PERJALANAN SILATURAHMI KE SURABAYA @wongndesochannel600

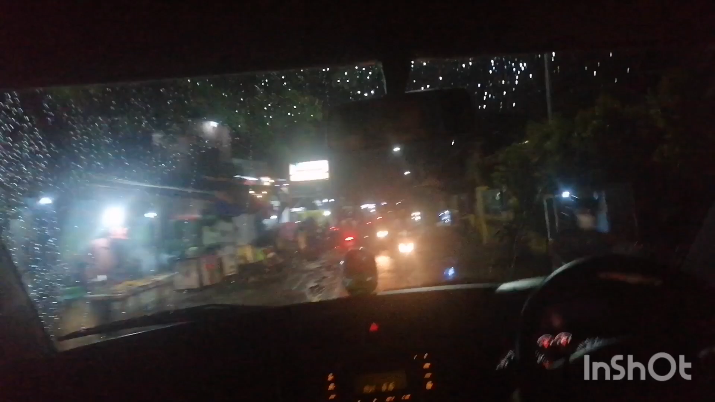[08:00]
Sudah malam. Mau ke rumah Putu, cucu kedua. Ini suasana Prunas ya guys.
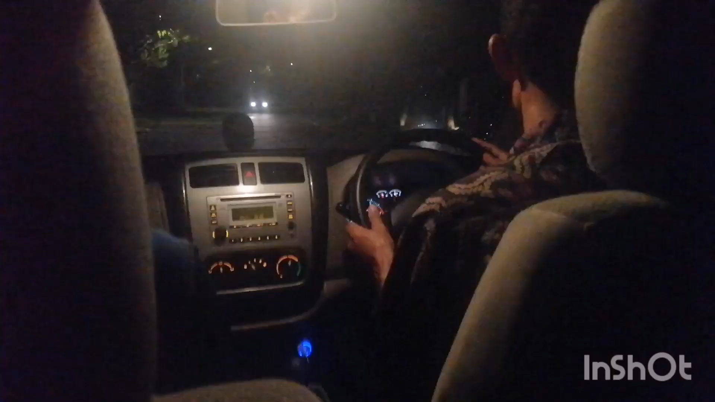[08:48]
Jalanan malam masuk Prunasnya cucu kedua.
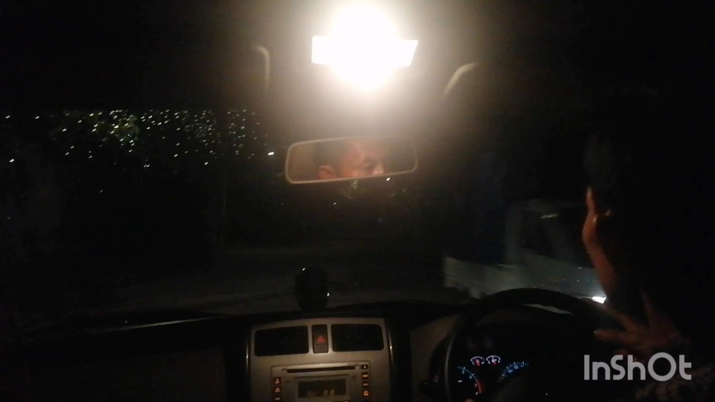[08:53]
Sana guys gelap gelapan guys, aduh macet lagi.